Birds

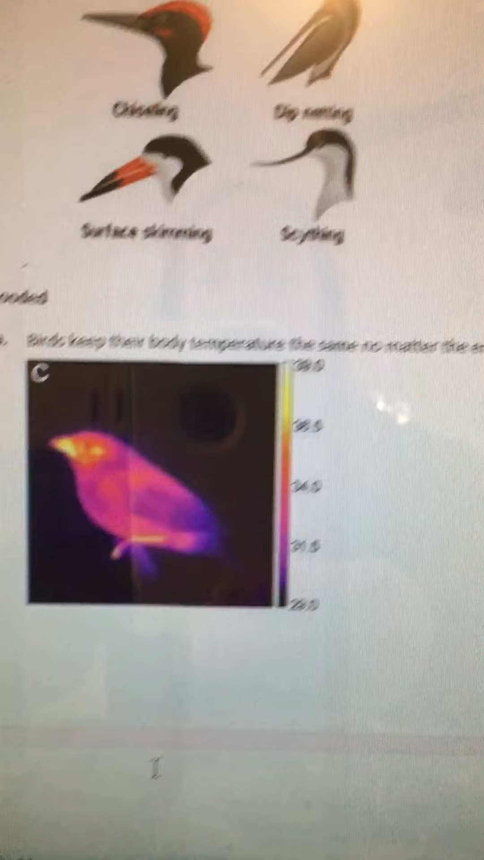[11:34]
Here's our first real similarity. The warm blood. This is like a kind of a thermal scan of the heat in a bird.
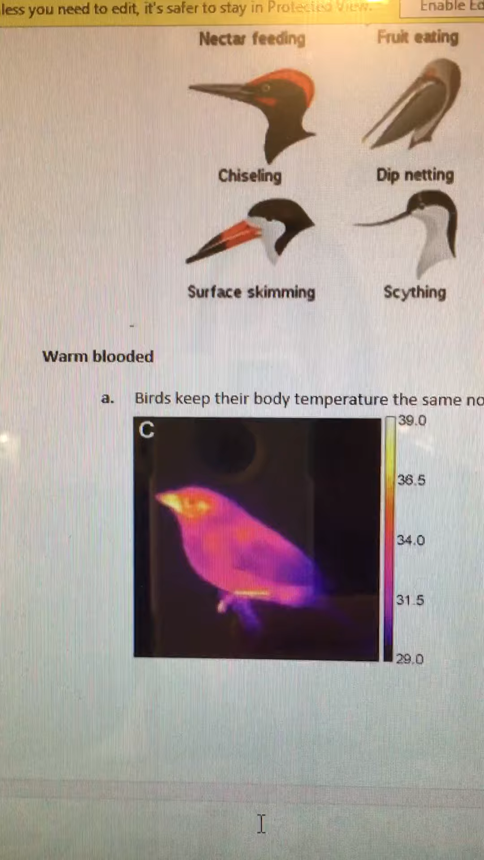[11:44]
So birds are like mammals. They can stay warm no matter their environment.